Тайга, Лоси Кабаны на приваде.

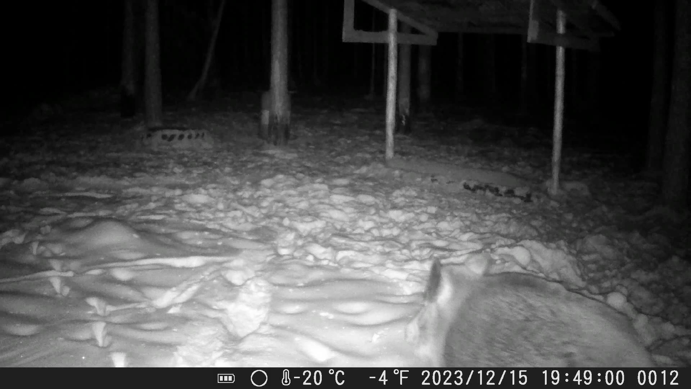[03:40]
Представляю вашему вниманию все, что удалось наснимать на вышке. Вот он, один кабанчик. Всего лишь ходит. Больше никто туда не ходит. Вот он, один. Голос у меня такой еще не свойственный, не мой, потому как я все еще болею.
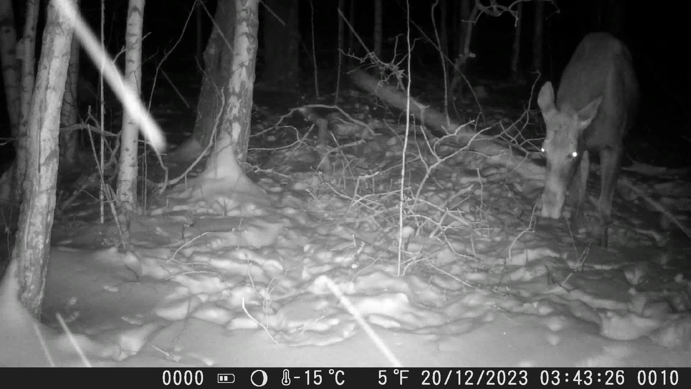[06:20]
Ну вот, кушает, идет небольшой снег. Лось непонятно, что за лось. Мне кажется, это не лосенок, такой крупненький лосик это. Ест свежие осинки. Подваленные были у меня. Ну вот они.